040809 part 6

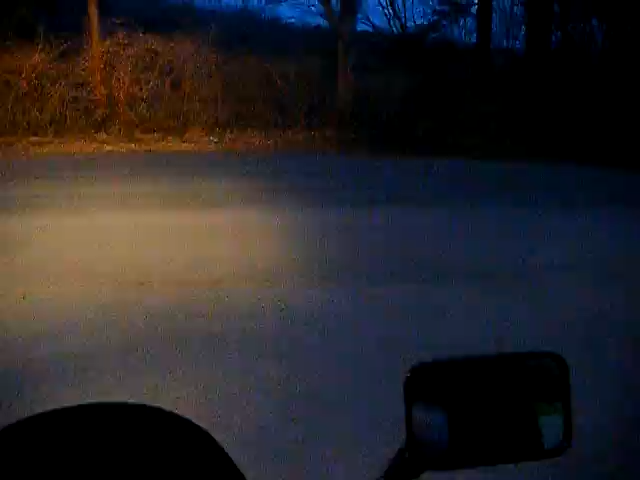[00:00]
Alright, we're going on a pretty rough road. Rough insofar as a lot of turns and a lot of deer.
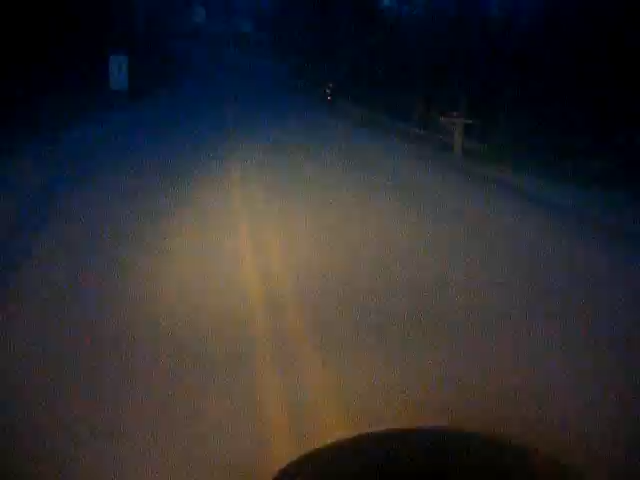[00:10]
So I made my cousin go in front of me to keep me in line so I don't go too fast. But then again, he's flying. Can't see a freaking thing.